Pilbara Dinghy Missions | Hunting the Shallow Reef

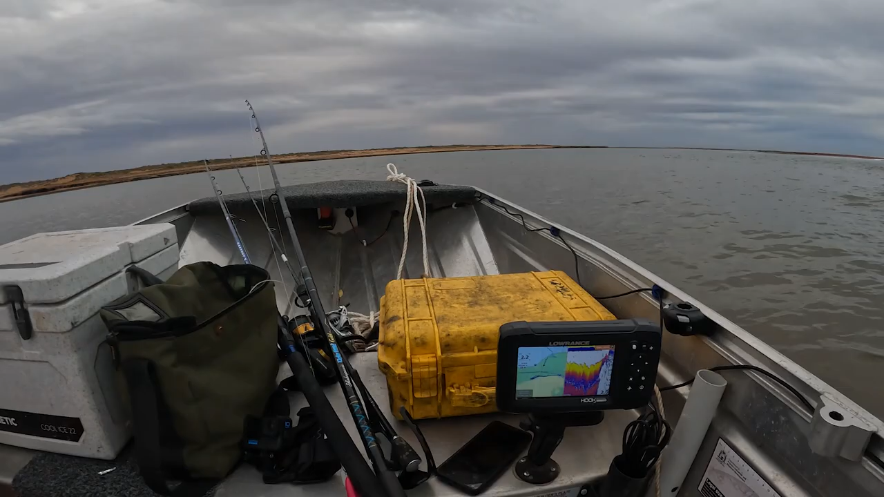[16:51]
i'm reading absolutely nothing on the sounder zero yeah should i get a little bit further looks green just there